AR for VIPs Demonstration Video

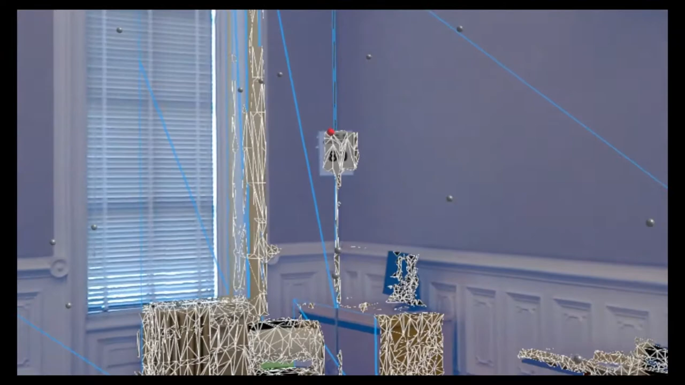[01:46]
Demo capture text 2. Capturing image, analyzing.
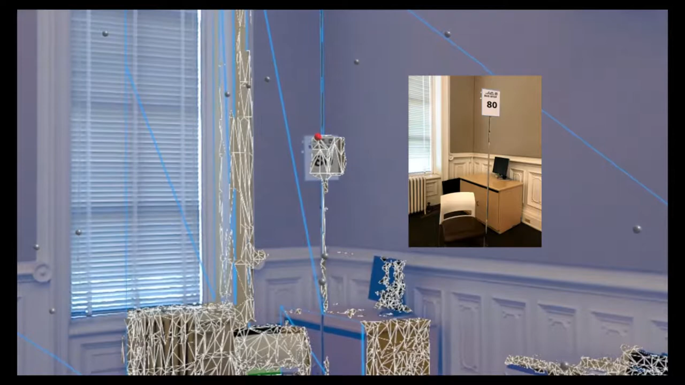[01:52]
Read text. Bus stop 80. Capture text.